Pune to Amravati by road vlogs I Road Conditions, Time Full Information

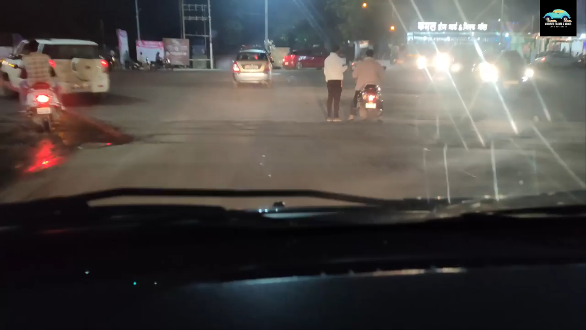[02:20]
तर मंडळींनो, हा अलंकापुरम चौक आहे ना, आळंदी पुणे आळंदी रोड. हा पुणे आळंदी रोड आहे आणि आळंदीची सध्या यात्रा चालू आहे.
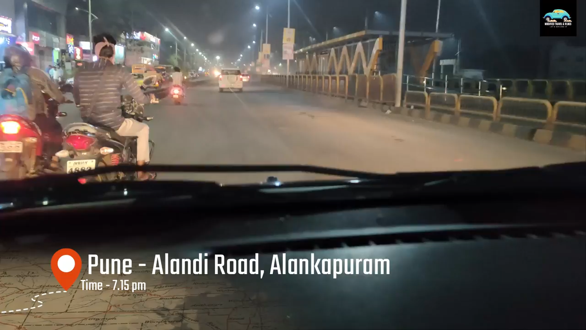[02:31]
सो आपण सांगू नाही शकत की गर्दी असू शकते, बट स्टील आपल्याला रोड सगळे माहिती आहेत, त्याच्यामुळे जास्त काही असा इश्यू नाही आहे मेजर.